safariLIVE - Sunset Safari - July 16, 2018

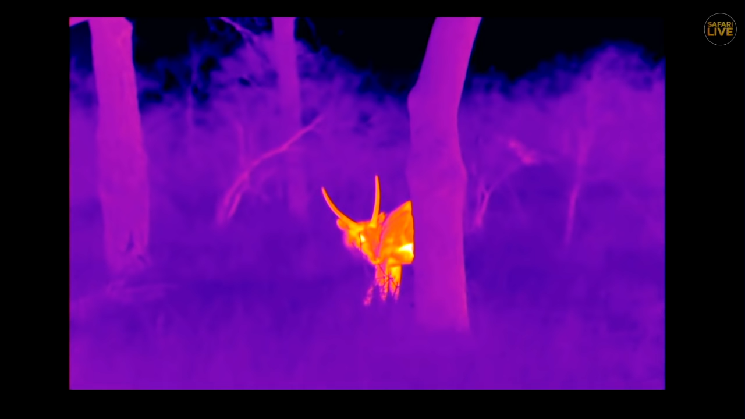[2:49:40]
Yeah, let's go to Tristan. He's got an antelope to show you on the other side. I have a piping hot antelope on this cool afternoon, as shown by the FLIR camera.
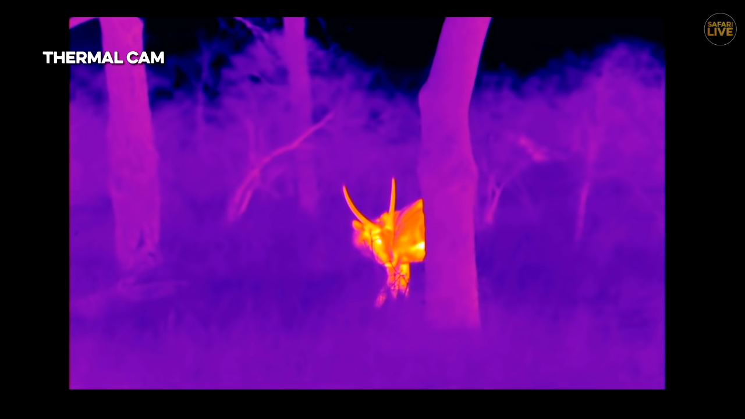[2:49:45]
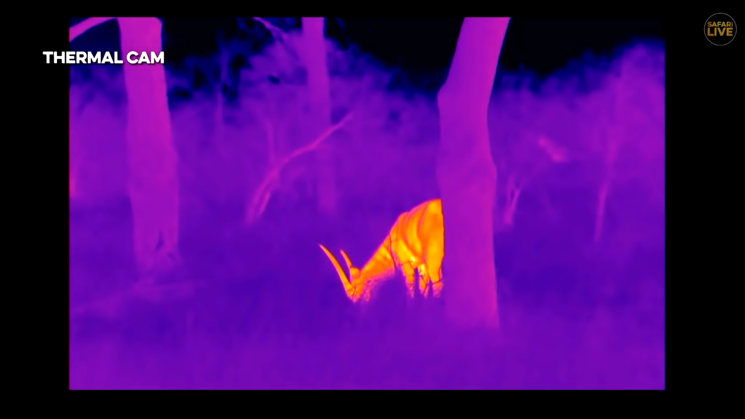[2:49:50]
As you can see there, our waterbuck is having a little grooming session and is all on its lonesome.
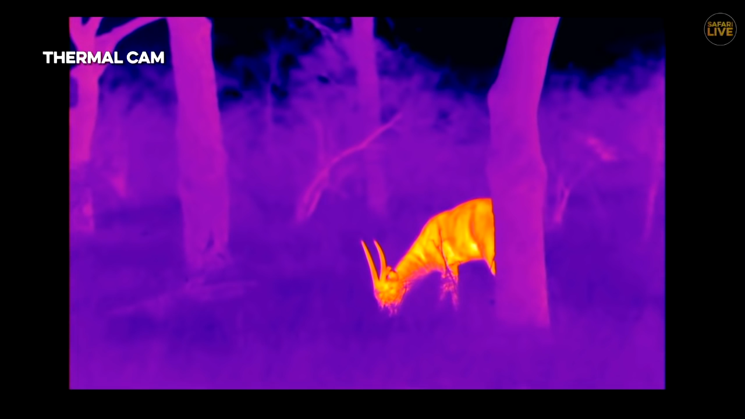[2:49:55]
It's just one male waterbuck by itself, but is most certainly a glowing figure in amongst the trees of Djuma Game Reserve. No, I just thought I heard some jackals calling, so I was momentarily pausing. But they've gone quiet now. It would be nice if we could get some side-striped jackals. Maybe they're on quarantine. On the way home, we might get them. But what's interesting about this picture is that for all of you that think that horns have no sort of tissue inside them,
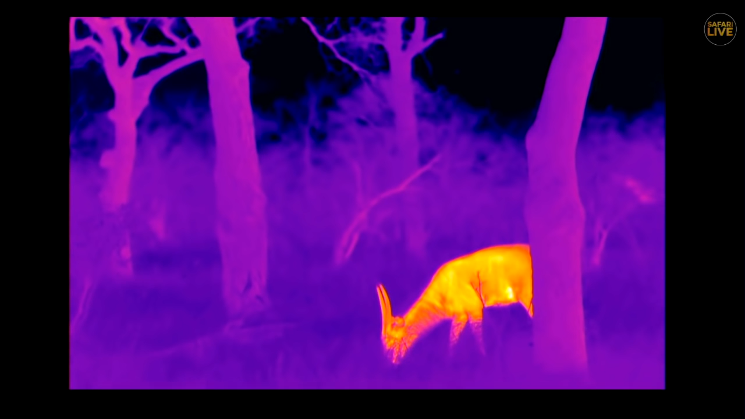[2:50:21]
that there's no blood flow inside there, you can see that there is warmth in those horns. So the horns are not cold. They're not just inanimate sort of objects or bits of sort of dead hair. They are actually alive and well, and they do have hot or heat coming through them. So there is blood that is going into some of the tissue
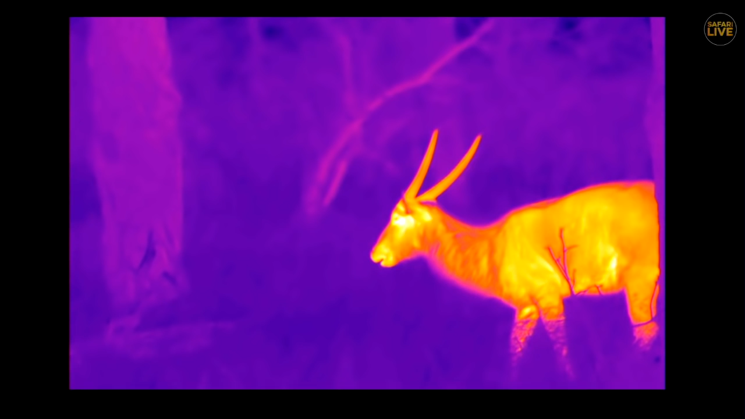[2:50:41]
between their keratin layer and the bone structure itself that's causing a bit of heat to light up, which is quite nice.
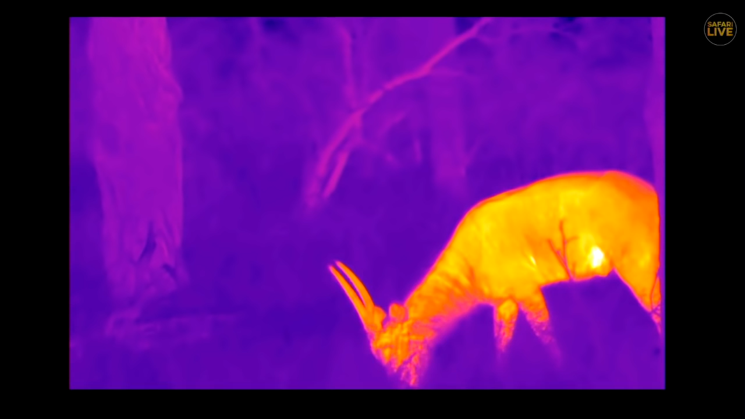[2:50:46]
So you can actually see horns on a antelope, which is very, very cool.
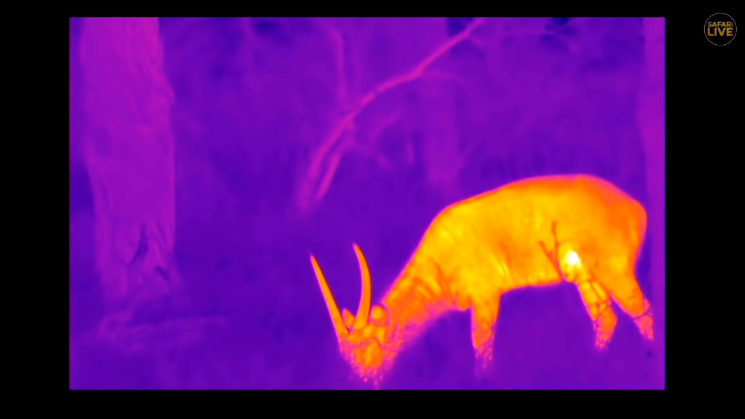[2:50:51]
And a few little hot spots on that. And what I would like to know, actually, and I think this would be quite an interesting thing, is obviously waterbuck have very long fur, much longer than most of the other antelope that we have here, and therefore should theoretically be far better insulated than the others. And I would like to know if we had a situation, and I wonder if we have,
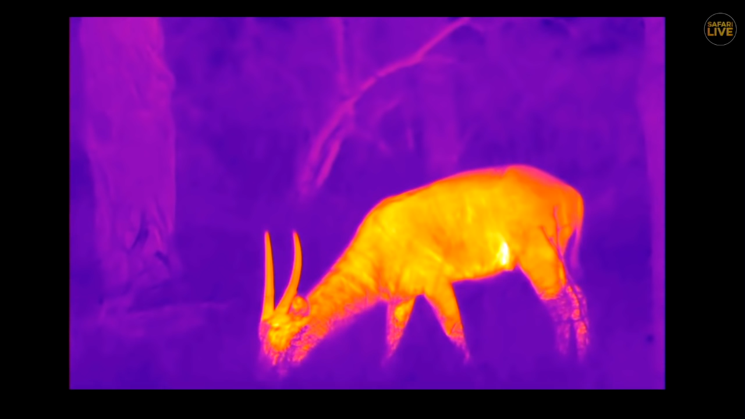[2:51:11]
maybe some of you guys who have been on the drives when the FLIA arrived before I got here have seen any images of waterbuck in amongst other antelope, and whether there's a noticeable difference in temperature between the other antelopes and the waterbuck themselves,
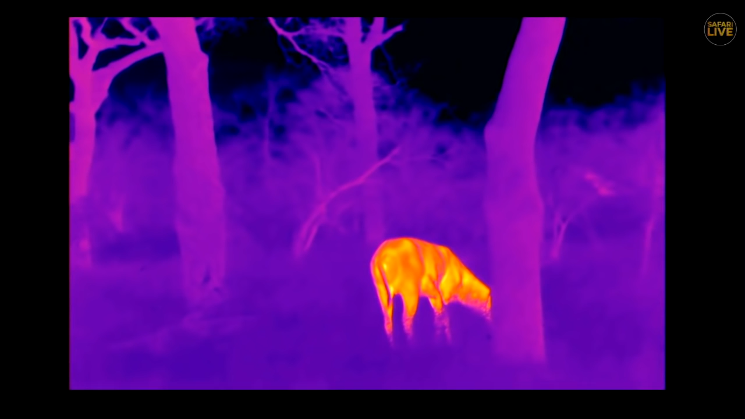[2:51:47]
Chitwa Dam would actually be a good place to test this theory and see how it actually works and whether or not there is a massive difference between a waterbuck and,
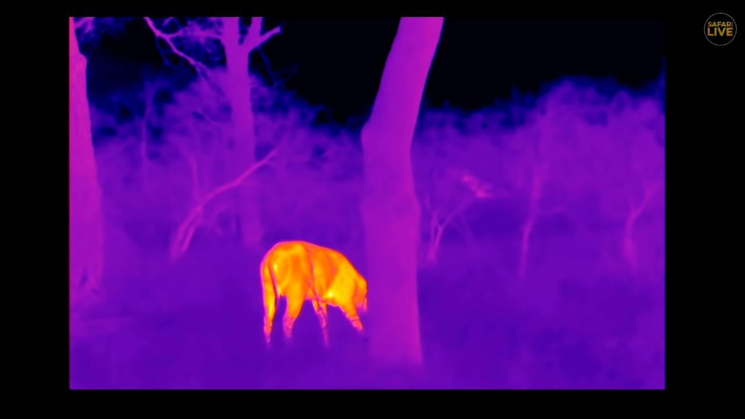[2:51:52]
let's say, an impala or any other animal. You can see it's a little spooked out by the fact that we're sitting here. It's amazing because it's so dark I can't even see that waterbuck from where I'm sitting without the aid of a light.
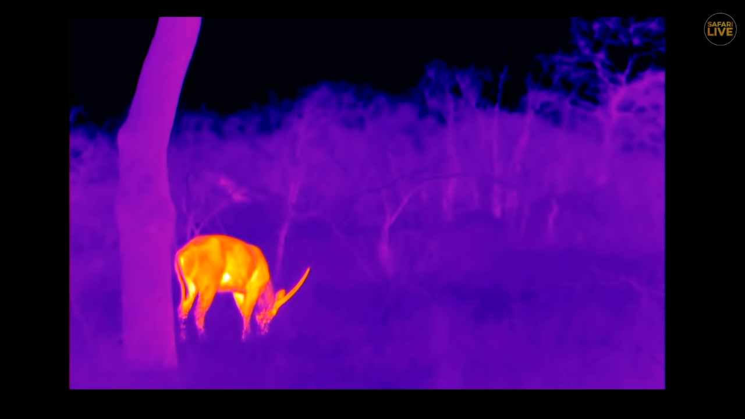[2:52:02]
But yet with this FLIA you can actually see every little detail. It's amazing to me that we have technology like this and to be able to use it in this setting.
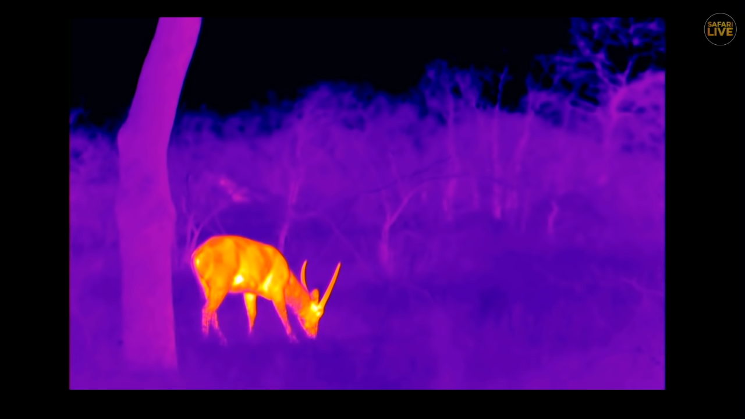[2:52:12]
I know some people are not huge fans of it, but for me it just opens up a whole new world that's so much less invasive than anything else. You know, we don't have to shine a light on this animal.
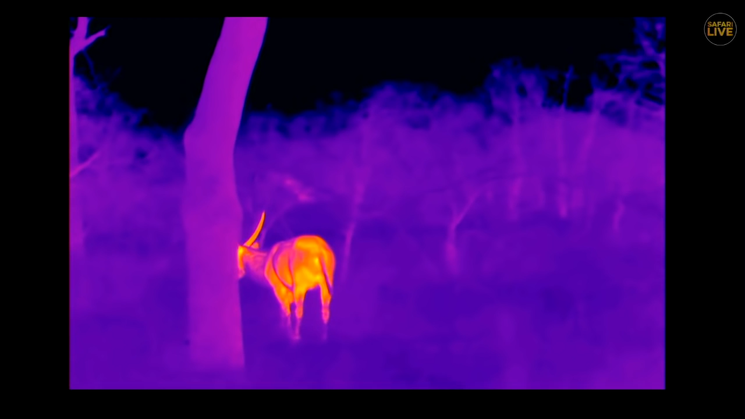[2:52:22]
We can still watch its behavior as we would during the day, but we're not in any way kind of disturbing it.
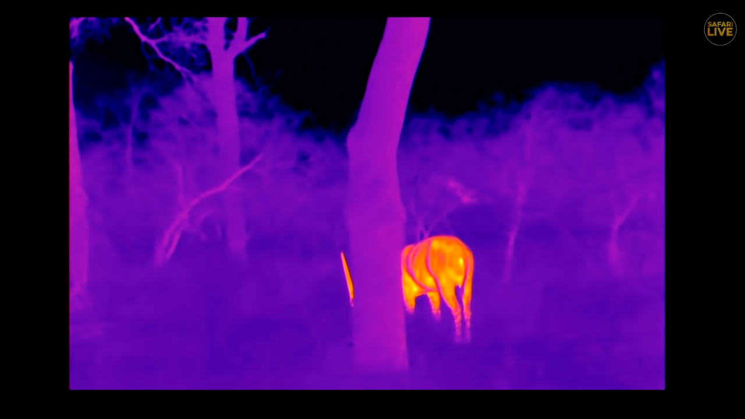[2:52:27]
Stefan, so the circle on his rump doesn't seem like it shows a hot spot. Of course, now he's going to go behind a tree so that I can't actually see what's going on. Oh, there's another waterbuck.
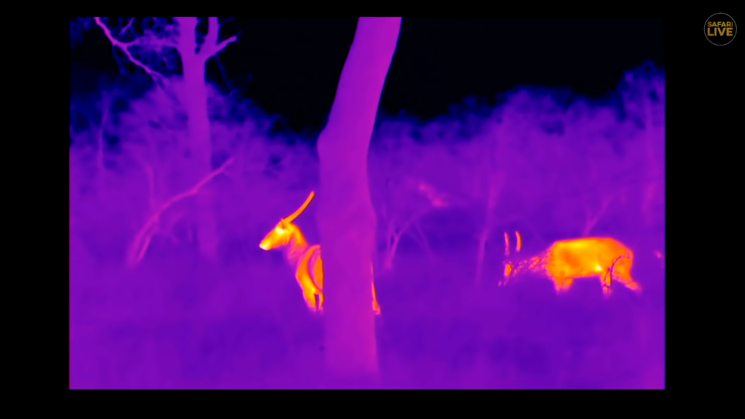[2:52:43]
He's not on his own. Look at that. How wonderful. There's a whole herd of waterbuck. He's not going to be lonesome. Well, yes, there's the... You can actually see it, can't you? You can see the little circle on his rump.
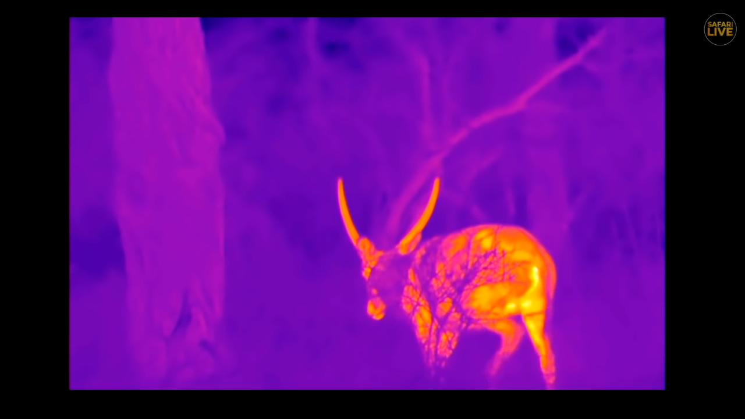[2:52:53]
You see there? And it's warmer than the rest, which is interesting.
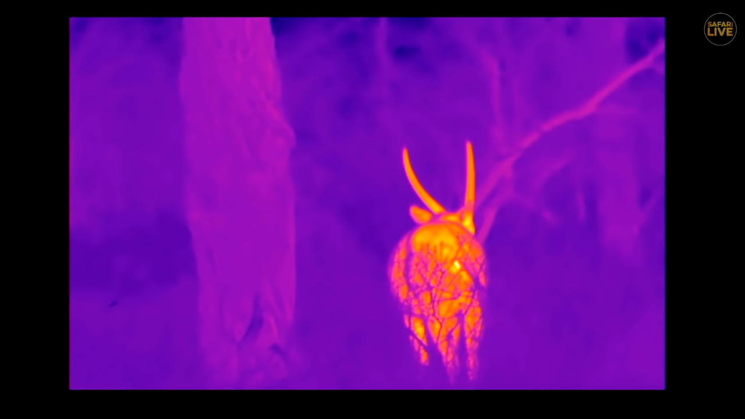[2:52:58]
That's very cool. Of course, he's going to go behind a bush.
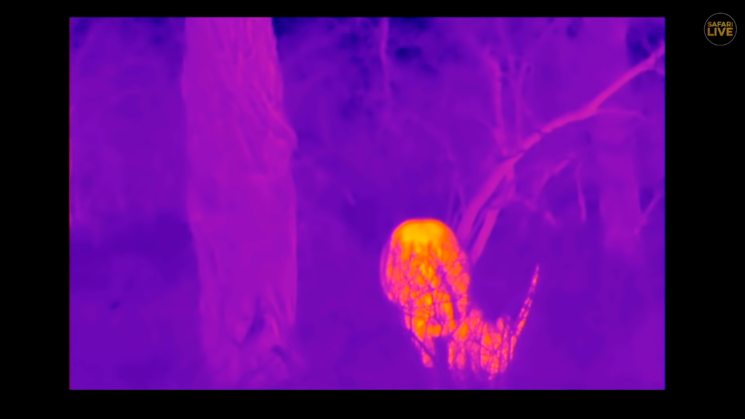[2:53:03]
This is typical of my day so far, is that now that we want to look at its rear end, which sounds very odd when I say it,
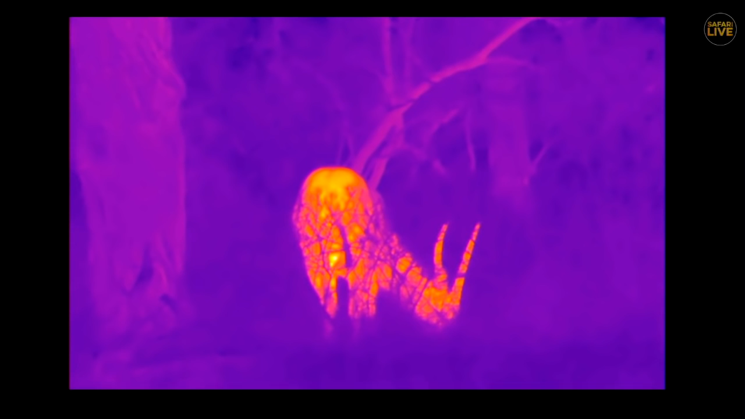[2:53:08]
it's now going to go behind a bush where I can't actually see it. Come on, waterbuck, move.
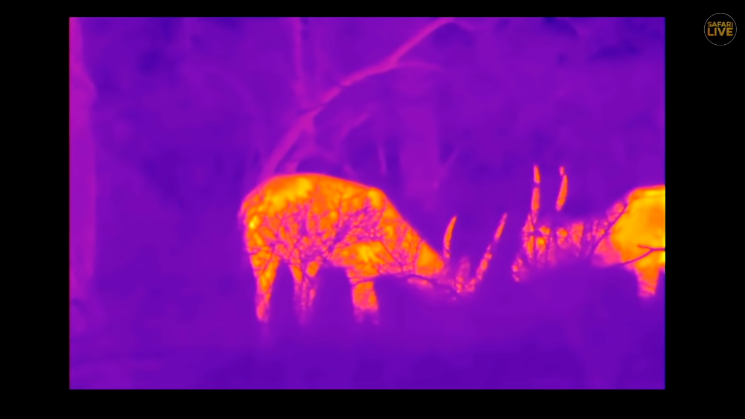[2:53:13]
No, not that way, the other way.
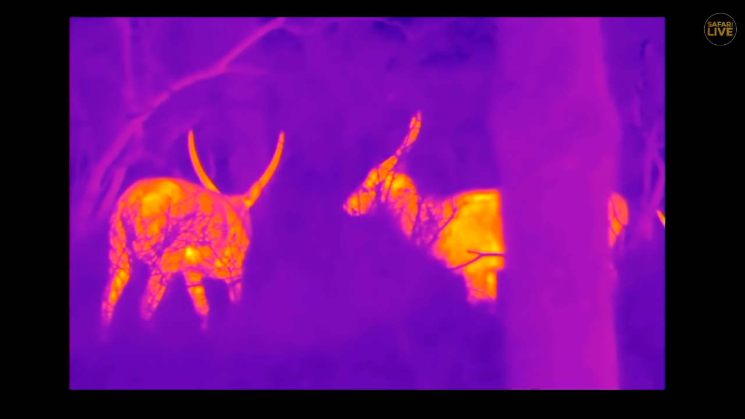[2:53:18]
Though it's being painful, these waterbuck, they're not cooperating at all. David, can you think we can find another waterbuck's rump?
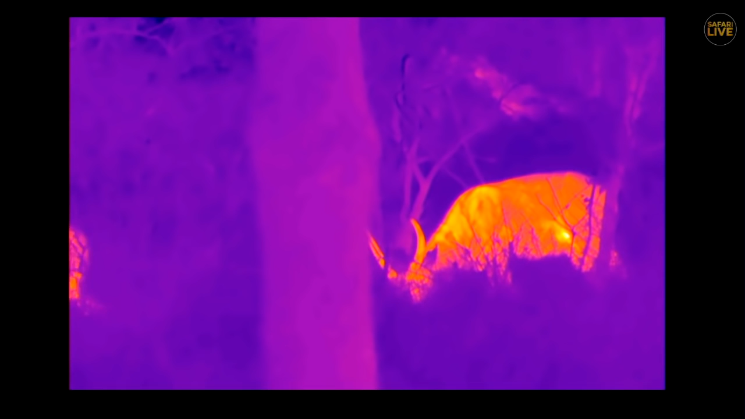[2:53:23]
No. I feel awkward by saying that I want to stare at a waterbuck's rear end.
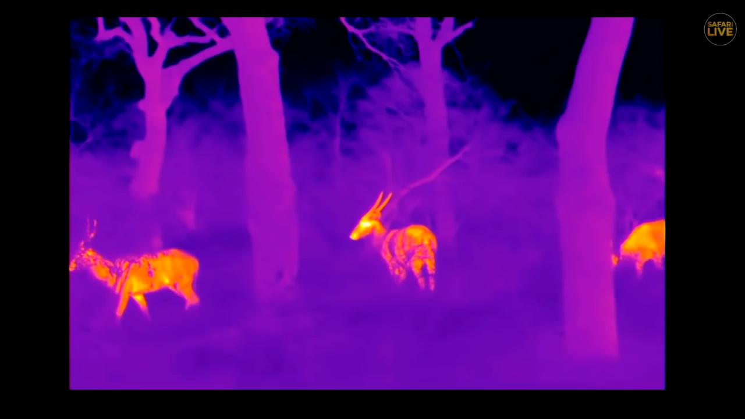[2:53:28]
It feels very odd.
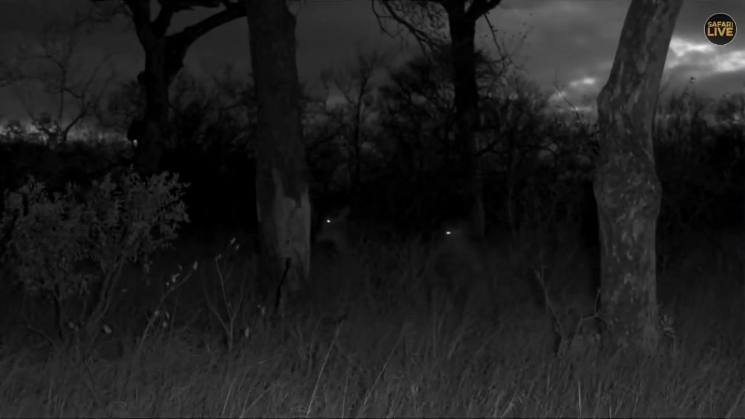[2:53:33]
Now, you can see in the infrared, which is the previous technology that we were using at night time,
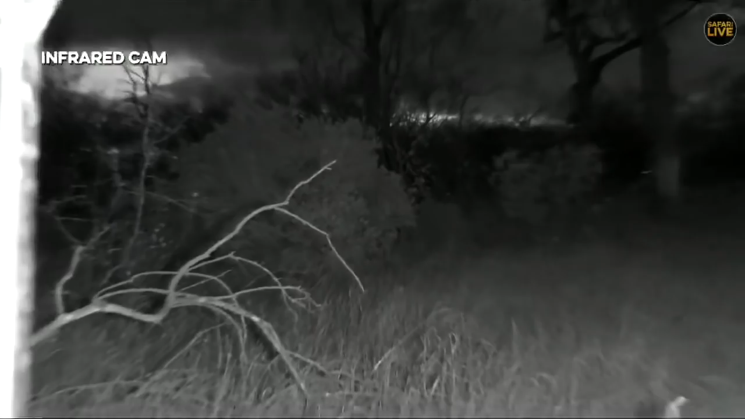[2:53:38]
just how much better it is with the FLIR enabling us to see animals at night.
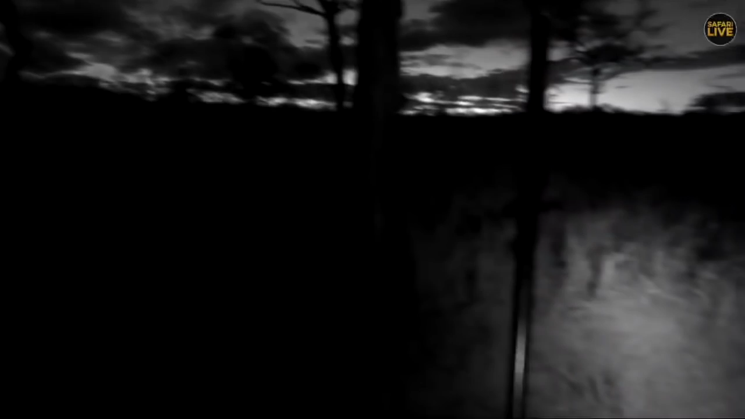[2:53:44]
It really is absolutely amazing. The range of how far we can see has just infinitely gotten better. And like I say, that means that we don't have to be as close to animals. It means that we can view animals at night in relative peace, that we don't disturb them.
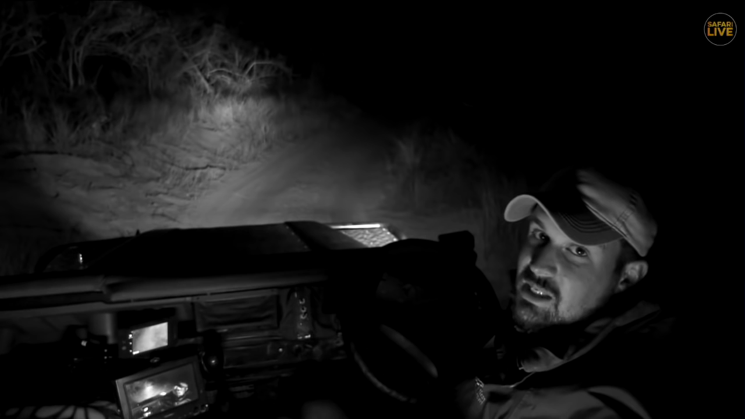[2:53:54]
Absolutely incredible technology. Good. Well, our waterbuck have trotted off. Their rear ends are not wanting to be seen. And so I'm not going to be that awkward fella that just watches for a moment too long and is then kind of deemed to be a waterbuck stalker. In the meantime, though, we're going to head off, I think, to Treehouse Dam. We should have enough time just to bypass there on our way to quarantine in search of the jackals. While we do that, it sounds like Hosanna has finally awoken from his afternoon slumber.
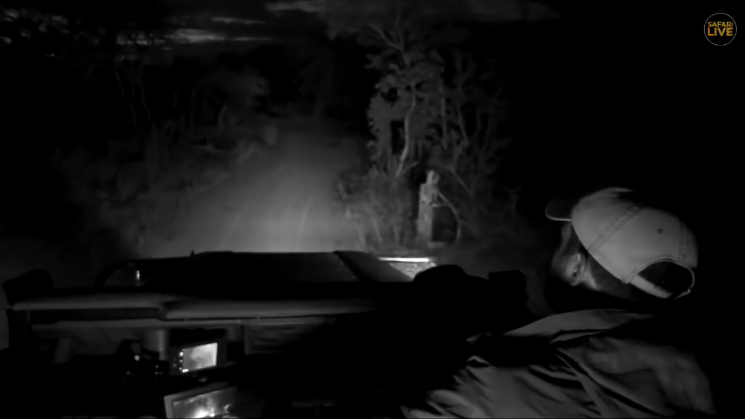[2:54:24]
Yeah, Hosanna is now becoming active. You can see now he's not lying down completely anymore. So you can see that maybe at any time from now, Hosanna might stand and show us the next move.